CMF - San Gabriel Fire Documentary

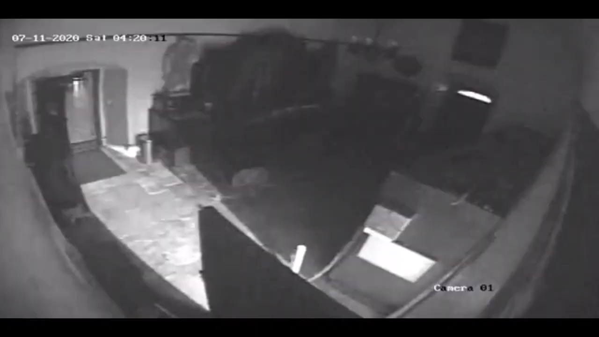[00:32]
Security cameras picked up flashing lights throughout the mission church. I received a telephone call from Mission Protection, which is our alarm company.
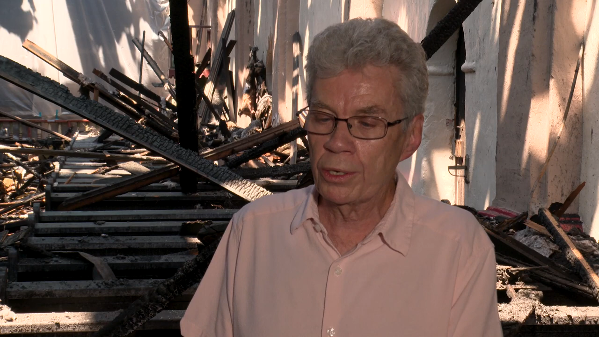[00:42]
I answered the phone at 4.24 in the morning, and they told me that the fire alarms were going off in the church. I came downstairs, and I entered the church through the sacristy door in the back.
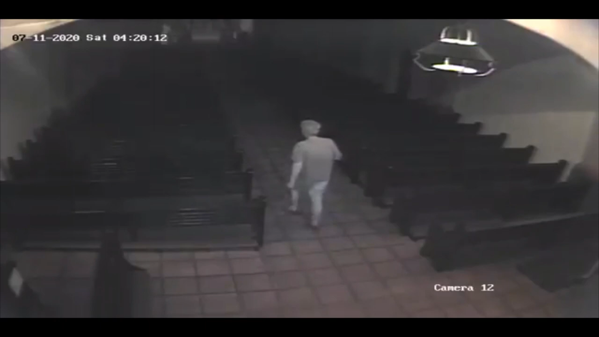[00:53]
I walked through the sanctuary, down the middle aisle, looking around. I couldn't smell the smoke, but I didn't see any evidence of fire. I opened the front door to investigate a little bit more, and I looked up, and I saw that the choir loft above me was on fire, and that there was flames going out at the front window.